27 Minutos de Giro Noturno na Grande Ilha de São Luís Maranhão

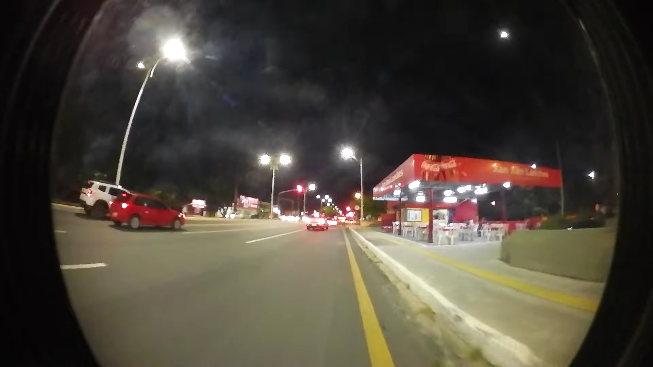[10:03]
Esse GTIzinho novinho aí, doido. Vê se é aquele GTI ali. Novinho. Entendi não. O Gol.
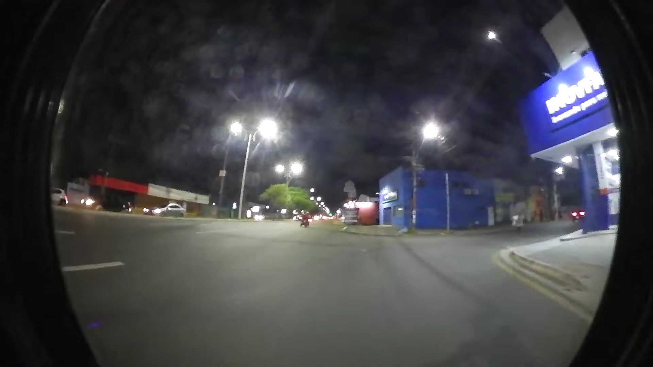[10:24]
O Gol? É, antigo. Não vi não. Vermelho. Tem um pane? Não, tá ali parado. Ah, tá. Olha ele aí.